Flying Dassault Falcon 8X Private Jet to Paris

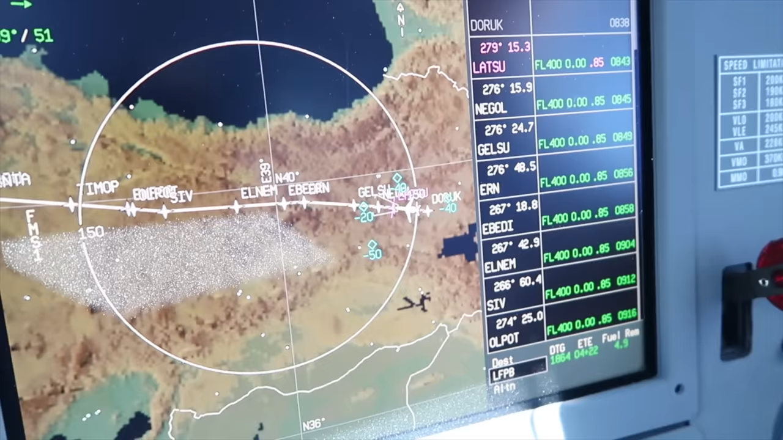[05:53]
We're in Turkey, northeast side of Turkey, near the city of Van. That's correct.